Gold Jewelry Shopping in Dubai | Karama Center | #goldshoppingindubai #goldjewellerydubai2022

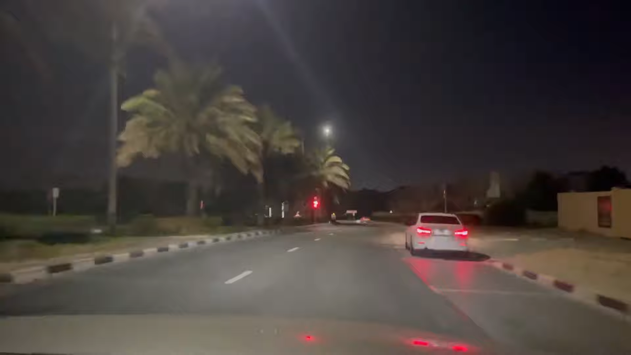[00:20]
सो ये जो आप लोगों को दिख रहा है ये है डाउनटाउन दुबई और ये रात को बहुत ज़्यादा सुंदर लगता है,